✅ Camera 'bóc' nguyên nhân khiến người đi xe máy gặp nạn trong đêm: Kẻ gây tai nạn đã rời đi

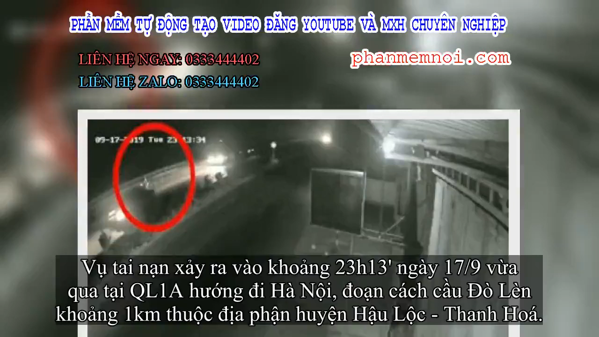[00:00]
Dụ tai nạn xảy ra vào khoảng 23h13 ngày 17 tháng 9 vừa qua tại A hướng đi Hà Nội, đoạn cách cầu đò làng khoảng 1km thuộc địa phận Nguyện Hậu Lộc Thanh Quá.